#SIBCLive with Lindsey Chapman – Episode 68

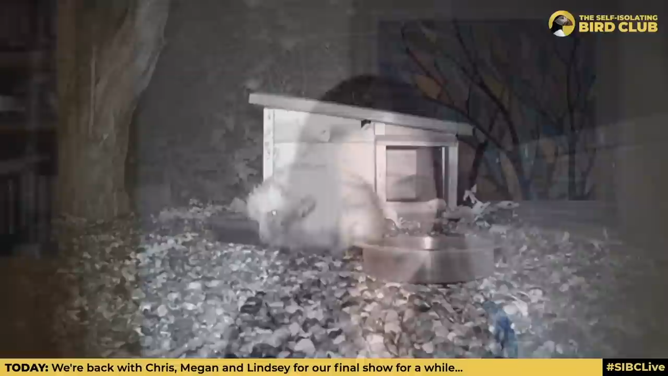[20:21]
And then they watched it, and hopefully we can watch a bit of their footage as well, on wildlife cameras. And then one day, Bernie turned up with not one, not two, not three, but four little hoglets.
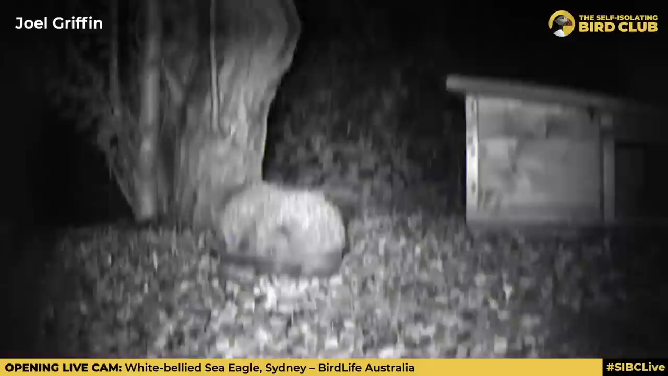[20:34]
And they have watched this family grow with much, much joy and edited this selection of clips, really, together for us all to see.